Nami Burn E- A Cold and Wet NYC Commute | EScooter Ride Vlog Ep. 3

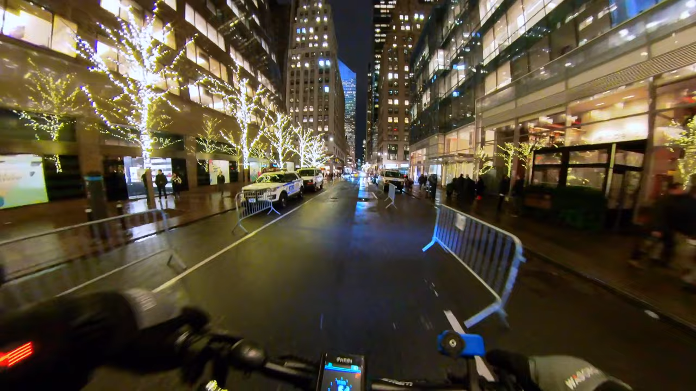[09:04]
it has been raining all day so the roads are soaking wet we're going to have to navigate insane traffic along with uh the wet roads so great way to see how the nami is going to hold up in this type of
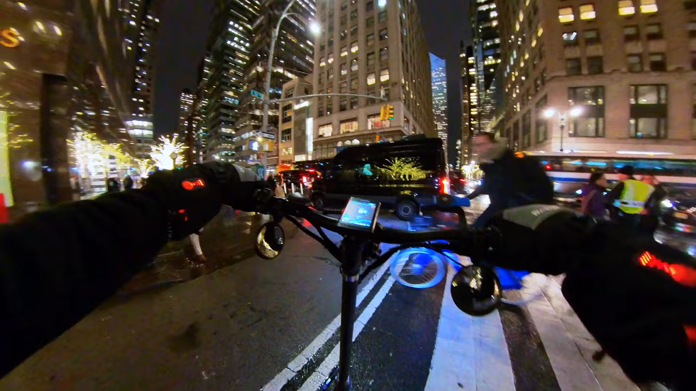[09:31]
wet environment let's see if we can get around homie here
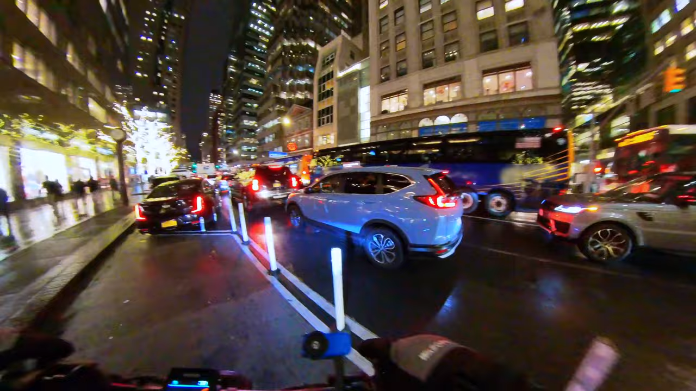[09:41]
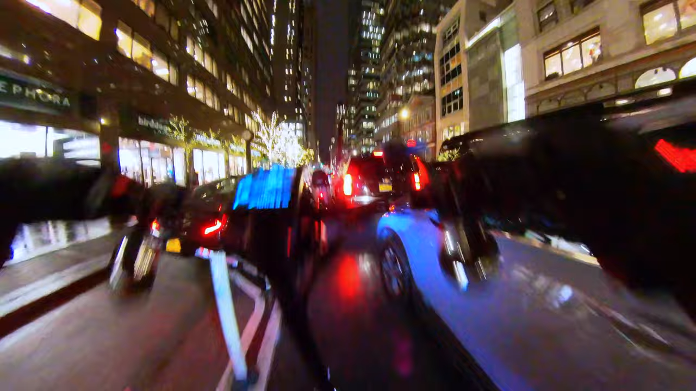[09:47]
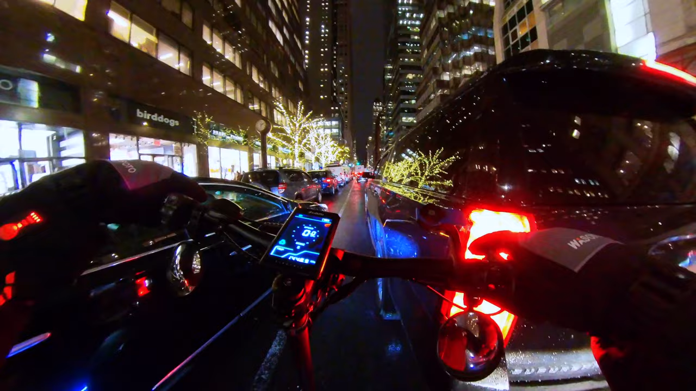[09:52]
you wanna you want to move there homie so yeah here we are after a long day of work trying to navigate the mess that is madison avenue so we're gonna try and get around here but you know what
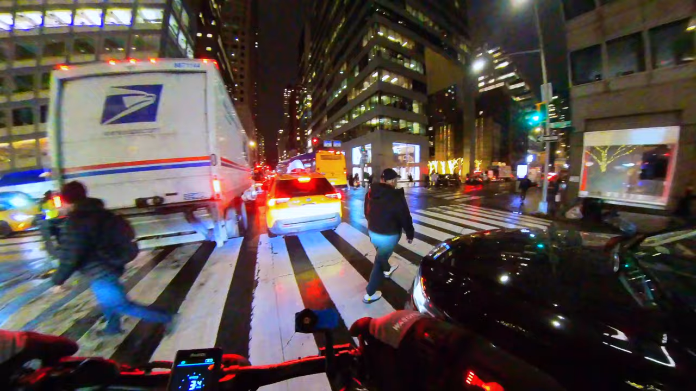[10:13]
luckily in new york there's always a different way around
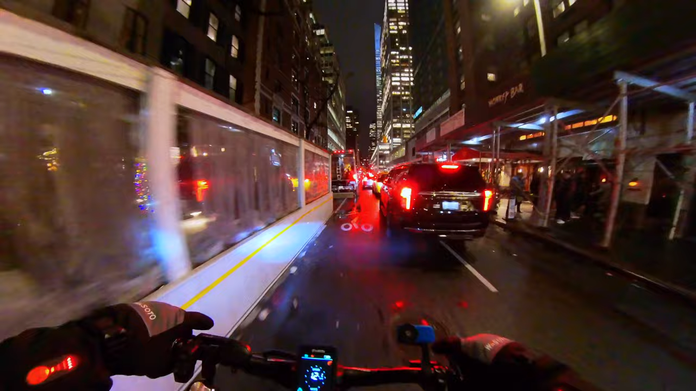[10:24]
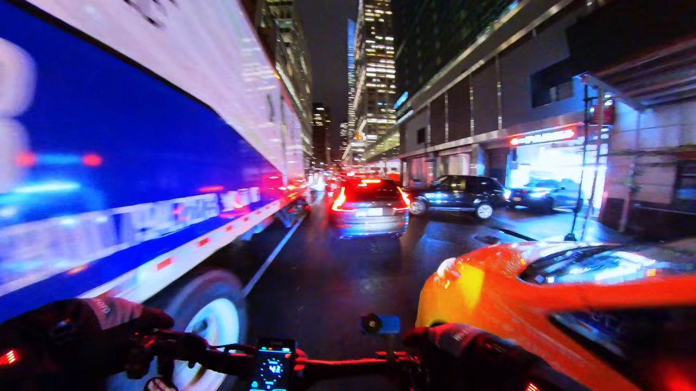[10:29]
why is everyone always like on top of each other like this like completely unnecessary like they give you a whole street to drive on and you choose to be on top of the bike lane
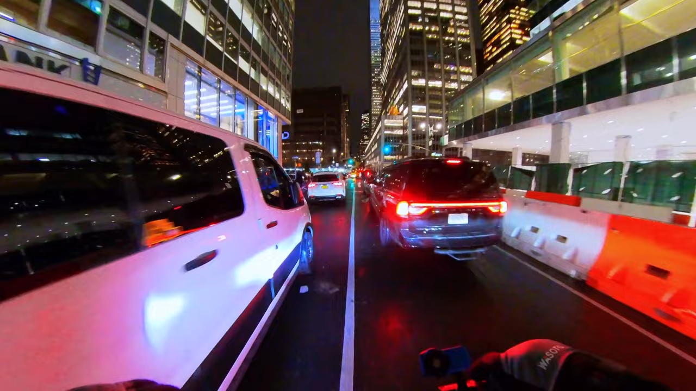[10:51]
so as you can see there's probably going to be no high-speed riding today it's just not going to happen i'm just hoping that there are ways around this nonsense all right thank you sir
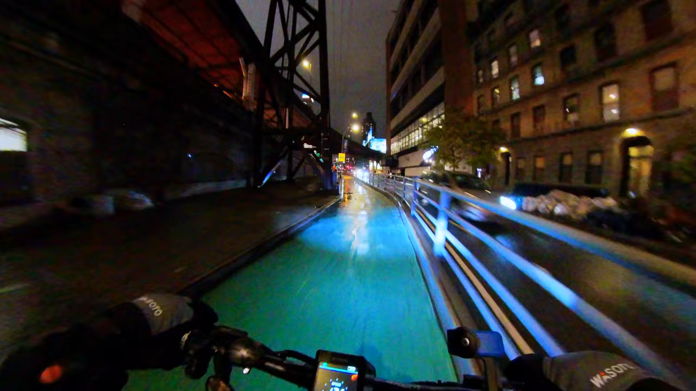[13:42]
thank you ed for recommending that we're going to be able to get out of the road now i do hate making this blind turn but we're going to have to make it
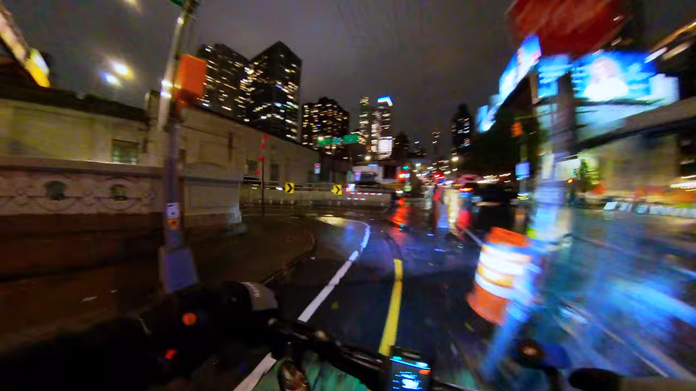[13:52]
hopefully no one's coming up here whatever okay we're good it seems like everything is pretty empty so
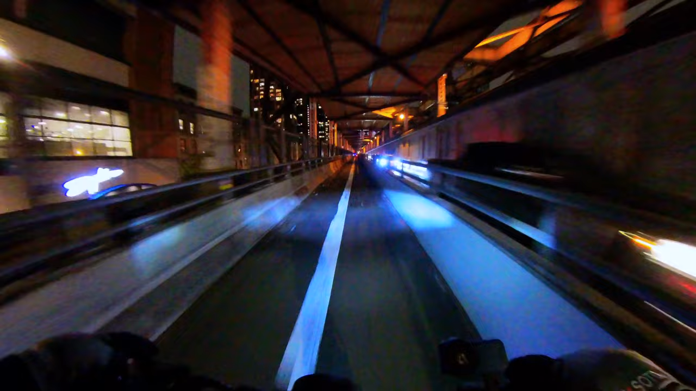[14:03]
we might be able to aggressively navigate the bridge without being a danger to ourselves and those around us
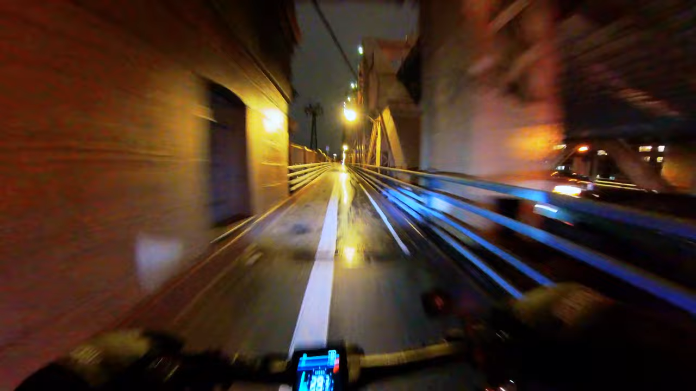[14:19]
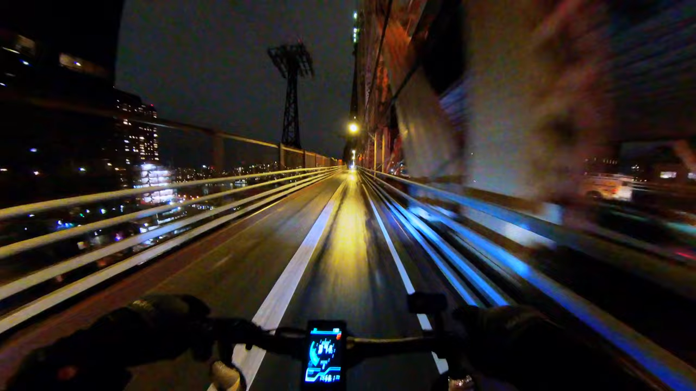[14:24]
let me know what you think about this uh this night footage it's only going to get better once uh once we get the new setup going but i think this is this is a great compromise between having something and not and i'm not sure if you guys can see but uh
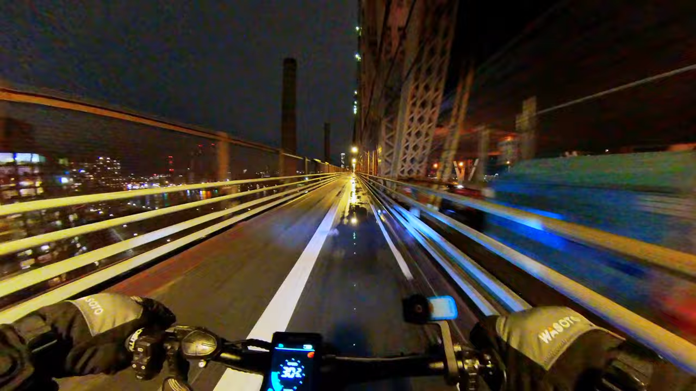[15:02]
are extremely dangerous during the winter because all this stuff that you're seeing that's extremely wet that's deep turns into ice and there are times where during the day it's fine because it's above freezing but then when night hits and you can't see anything and all of it is just shiny that's uh
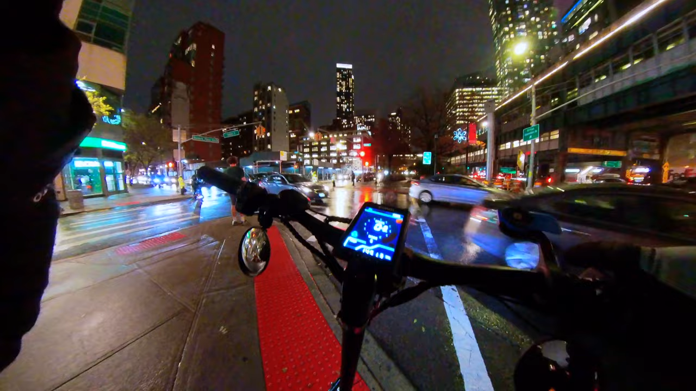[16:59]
not looking forward to that but give it a little bit more speed here
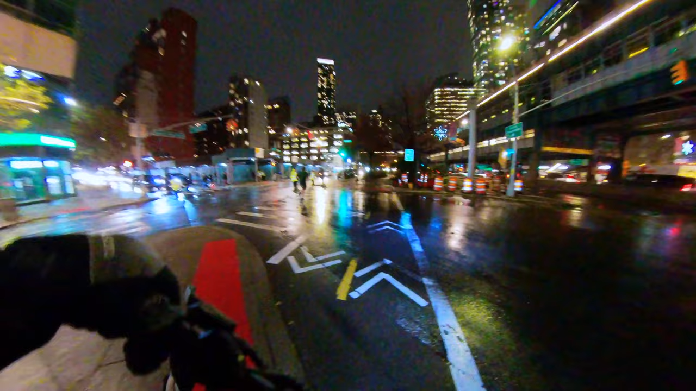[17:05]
yeah yep see leaves wet nope nope nope nope I do not do leaves and wet look at these fools